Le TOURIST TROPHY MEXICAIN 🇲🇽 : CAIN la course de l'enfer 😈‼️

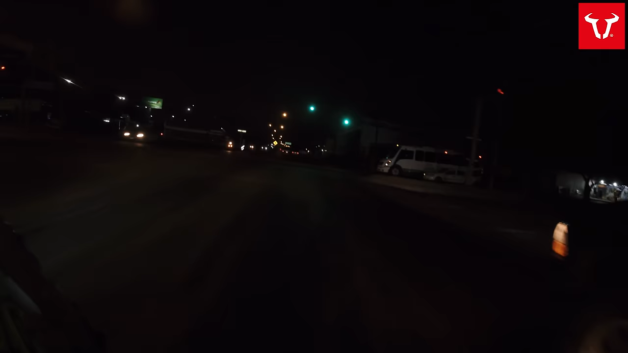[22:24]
Et toi, tu pars pour faire 120 bandes de route pour aller au départ de la course, de nuit, sans phare, sur une moto de piste. Tu sais déjà que tu vas faire un truc pas malin, mais ça commence fort.